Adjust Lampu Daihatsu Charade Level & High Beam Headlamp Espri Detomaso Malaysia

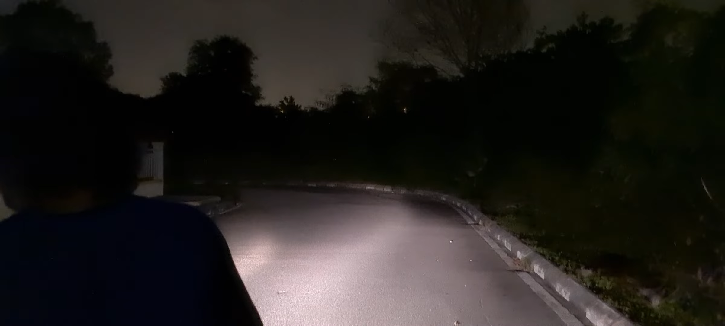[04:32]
Pantau lah nanti. Ada nanti nak. Dia makin kat dinding dulu. Makin level.
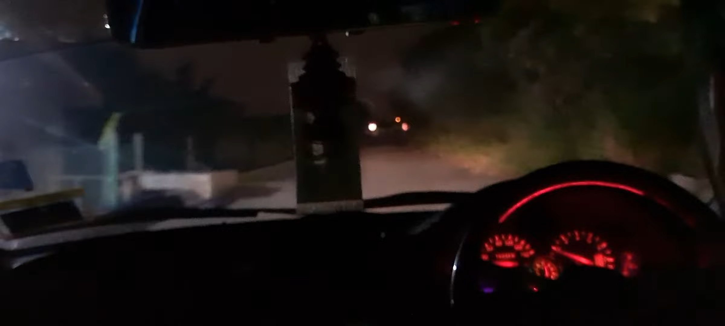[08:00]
Dah lampu jauh dia tak kena semua sana. Betul. Yang berkat.